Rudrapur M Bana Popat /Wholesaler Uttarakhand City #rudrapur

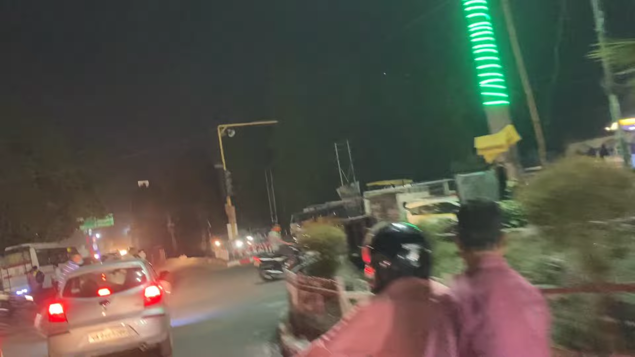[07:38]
कापने मस्ते से स्ट्रीट लाइड लगी हुई है और हुई हुई है